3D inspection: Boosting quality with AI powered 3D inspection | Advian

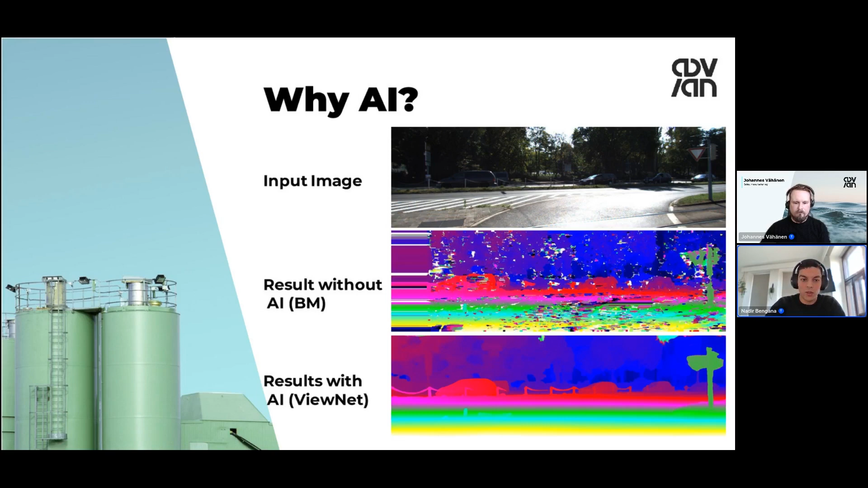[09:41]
So this is the advantage of AI, is that even if you have missing data, then you can have context and you can improve on that. Something else with AI is that it can improve more the more you use it, which a classical method cannot do it. So the advantages of AI is more accuracy and more robustness.